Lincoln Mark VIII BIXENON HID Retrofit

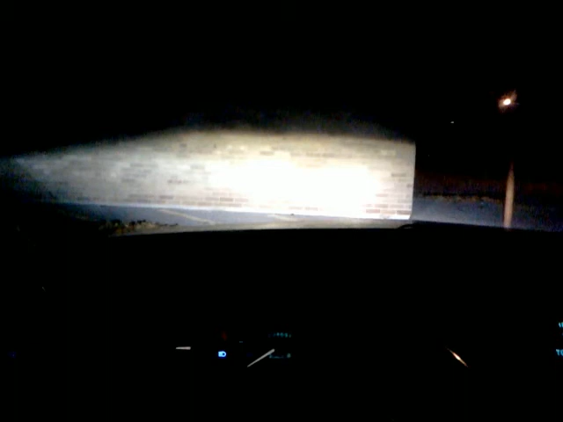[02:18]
High beams, low beams. Let's just go for a little bit of a drive.